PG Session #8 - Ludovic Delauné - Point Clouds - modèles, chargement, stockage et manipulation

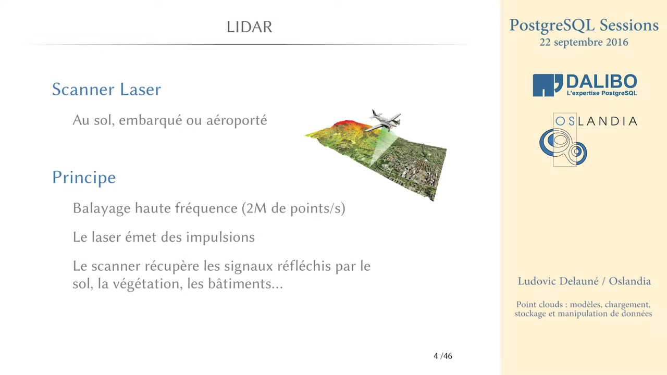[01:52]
2 millions d'impulsions par seconde. Et on a un scanner, une partie scanner, qui récupère les signaux qui sont réfléchis, donc par le sol, la végétation, les bâtiments, bref, l'environnement. Alors du coup vous en doutez le problème du LIDAR, c'est la volumétrie.
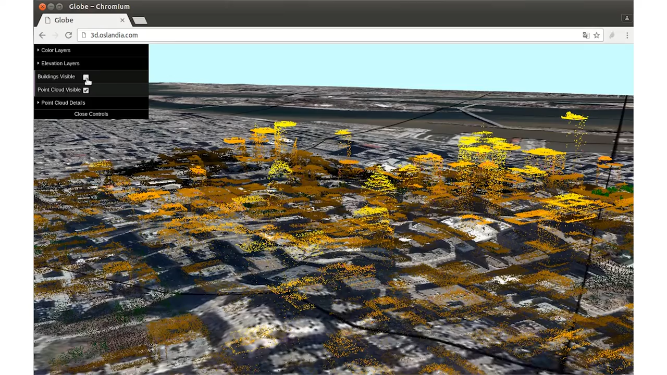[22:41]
Donc, on a limité volontairement pour pas que ça arrive tout d'un coup et que ça fasse crasher le navigateur.
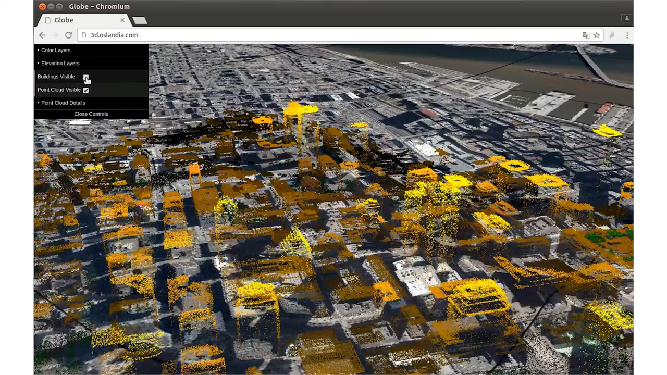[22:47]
Parce que, voilà, c'est un point d'instabilité qui est en cours de résolution.
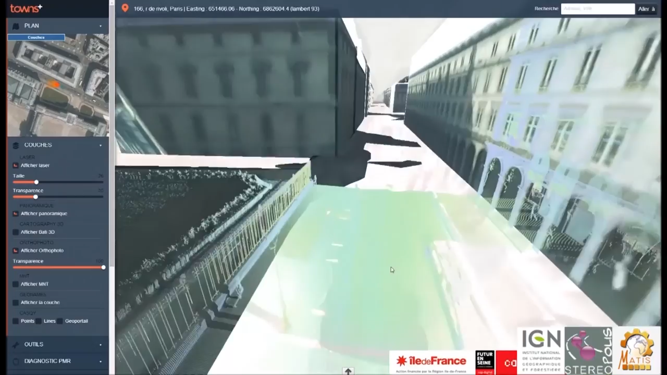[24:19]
Du coup, on peut se balader dans l'environnement immersif.
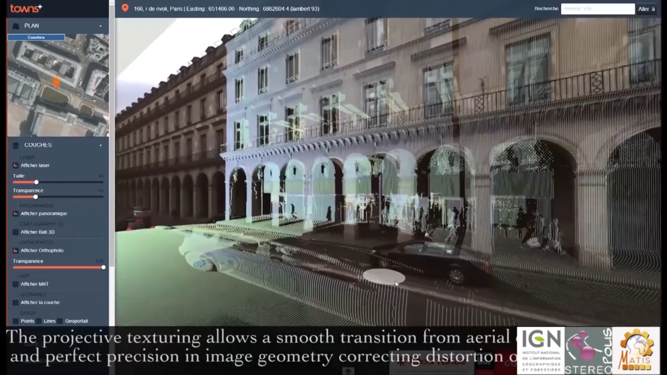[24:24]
On peut faire aussi des mesures assez précises.
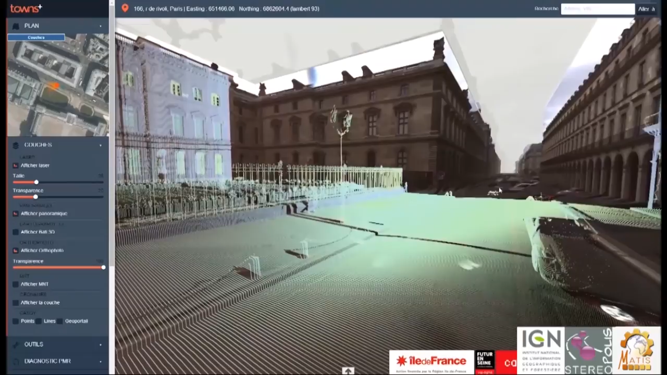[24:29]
On va aller récupérer les points. On peut faire des calculs de distance, etc. Et puis, les points se chargent au fur et à mesure.
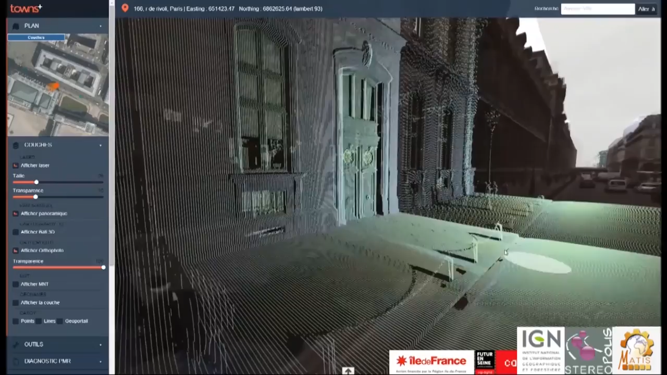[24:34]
On voit ici l'aspect massif des données. C'est qu'il y a énormément de points qui se chargent.
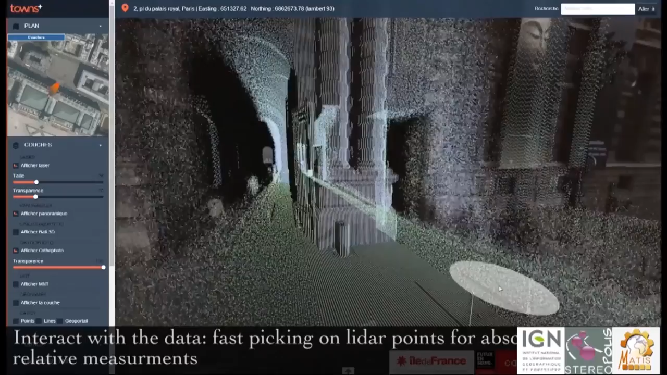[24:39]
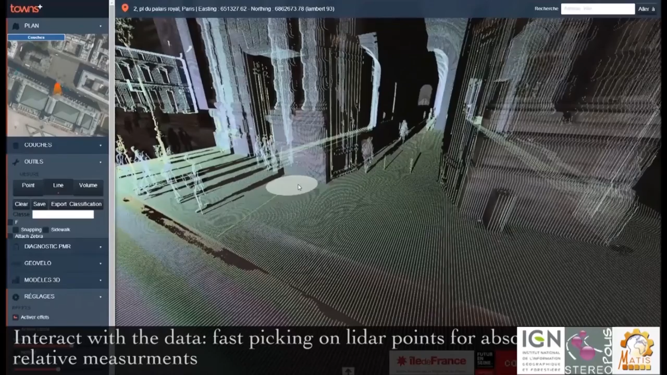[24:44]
Un exemple de calcul de distance. On voit à peu près la granularité.
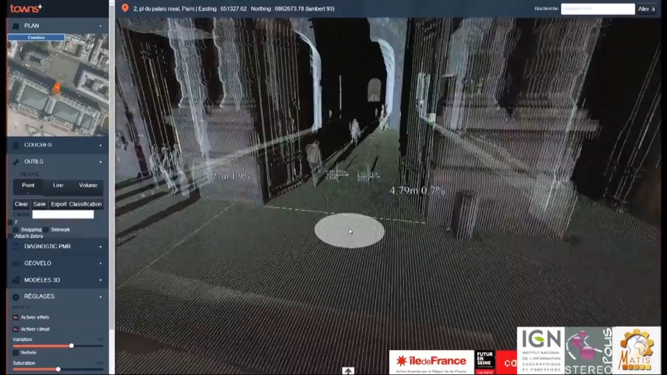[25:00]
On voit les points, on voit les lignes de points. Donc on voit bien ce que le laser a acquis.
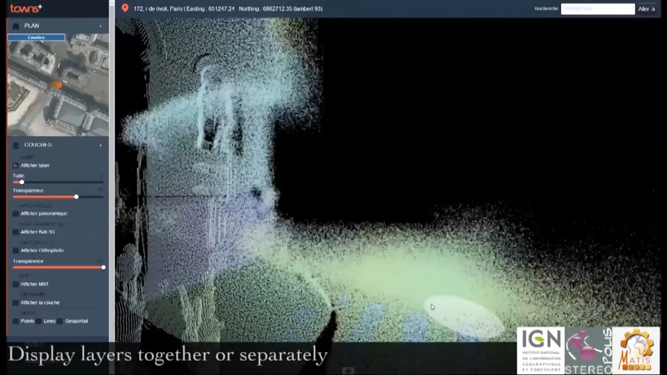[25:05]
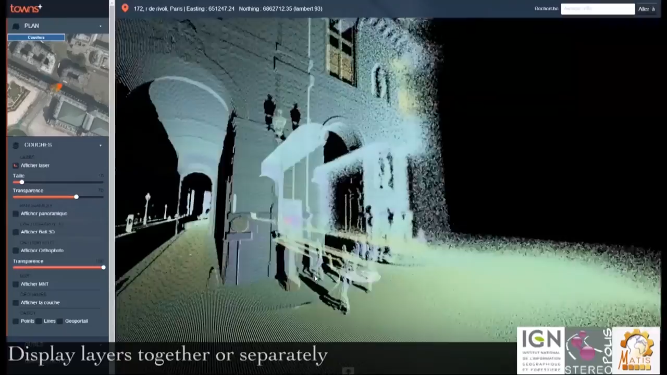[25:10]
On voit même des personnes au milieu de tout ça. Des voitures.
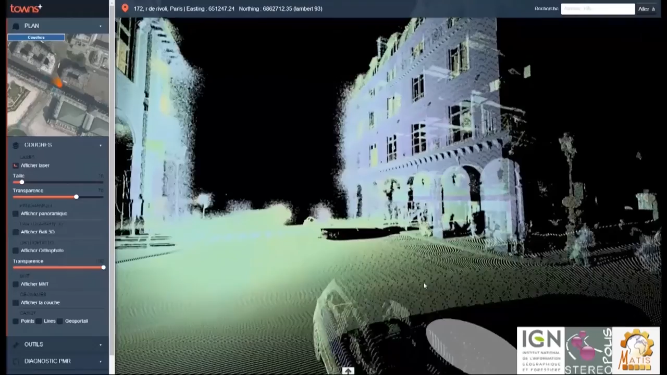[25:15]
Pas besoin de flouter, on ne voit pas le détail.